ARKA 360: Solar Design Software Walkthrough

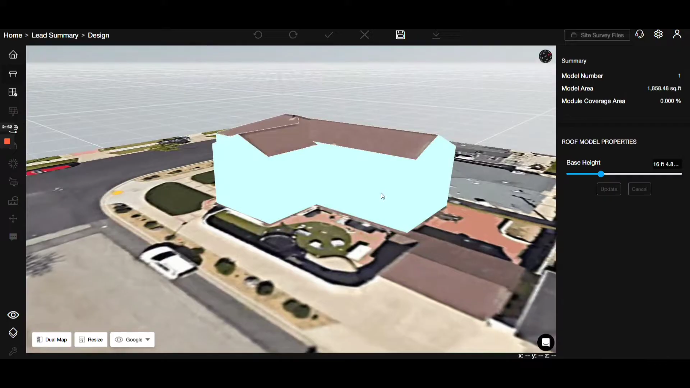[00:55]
This step enhances the simulation's accuracy. Let's add a cylinder obstruction here. Perfect.